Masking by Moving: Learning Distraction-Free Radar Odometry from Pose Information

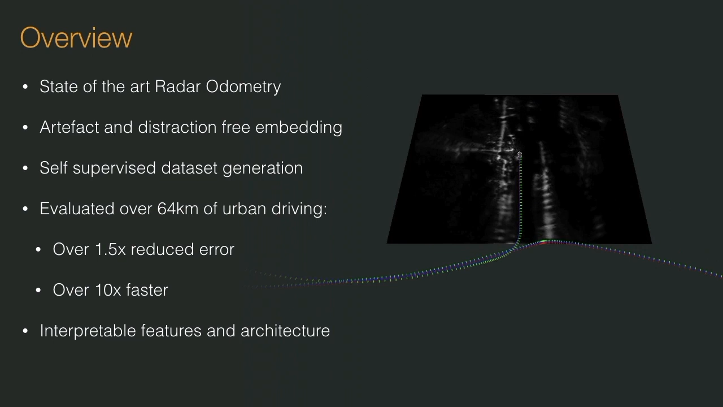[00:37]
As an added benefit due to our architecture choice, our method is as interpretable as approaches currently used by the community.
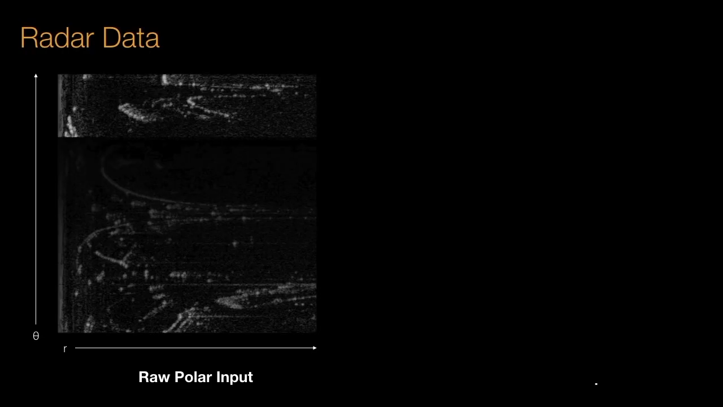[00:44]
Compared to other sensing modalities such as vision or lidar, radar has received relatively little attention in the context of robot navigation. FMCW radar operates much like commonly used lidar by taking measurements of the world as it spins. Our robots now need to see further through fog, rain and snow, despite lens flare or when directly facing the Sun.
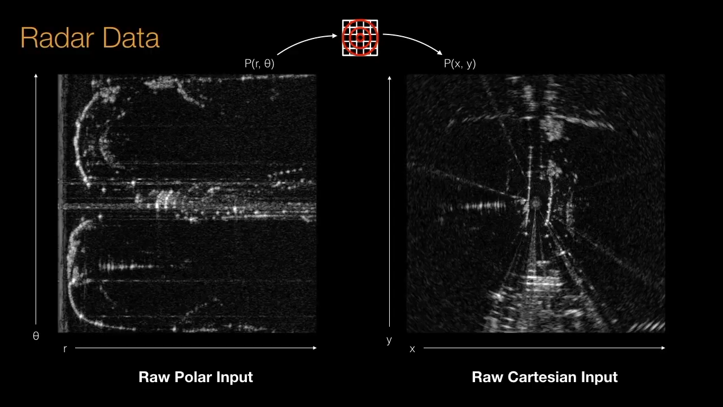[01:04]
Radar holds great promise in tackling many of these shortcomings. However, it is also a notoriously challenging sensor modality.
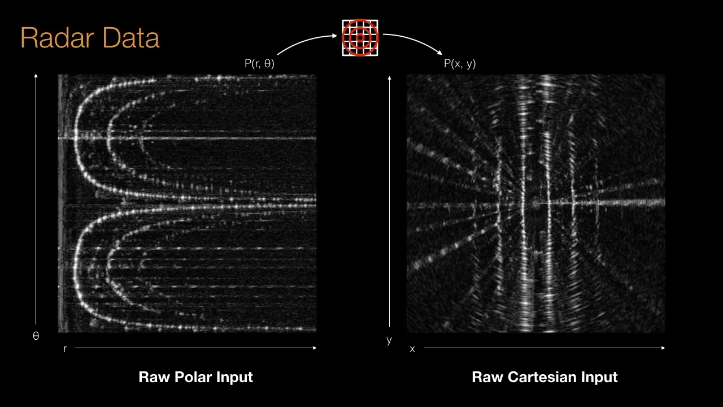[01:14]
Radar applications are typically blighted by heterogeneous noise artefacts such as speckle noise, saturation and ghost reflections.
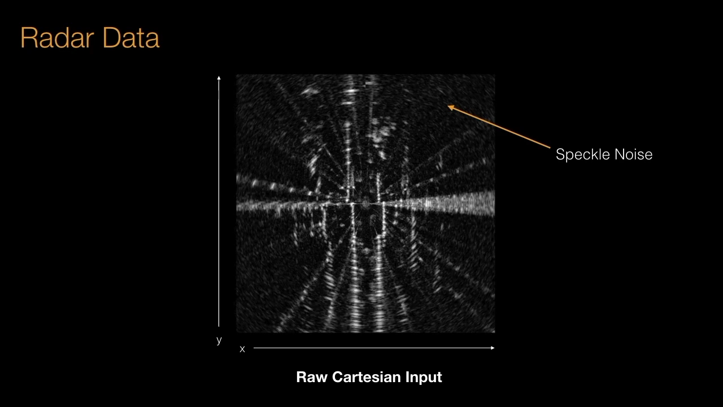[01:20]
With these challenges in mind, to achieve robust pose estimation,
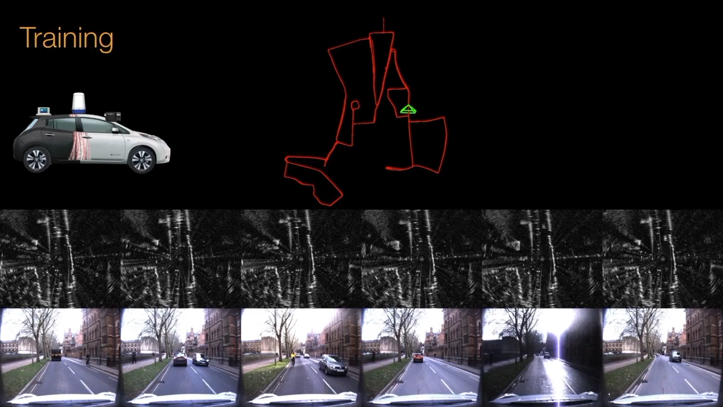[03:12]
Additionally, to validate our hypothesis that optimising for pose is more beneficial than on a proxy task,
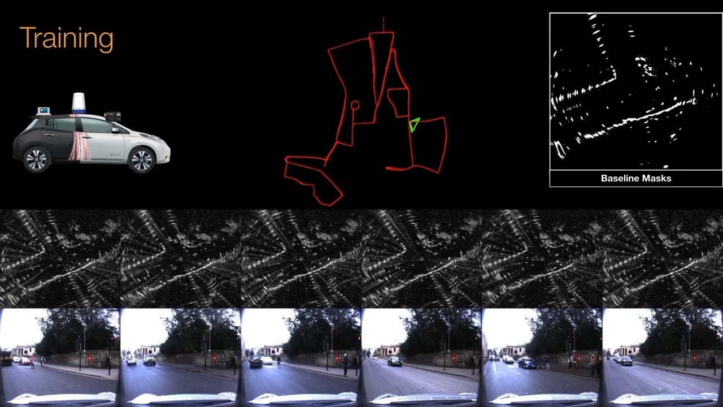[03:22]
we use this data to automatically label baseline distractor-free masks using a multi-session mapping entropy-based approach. At runtime, we use a vehicle only equipped with a radar.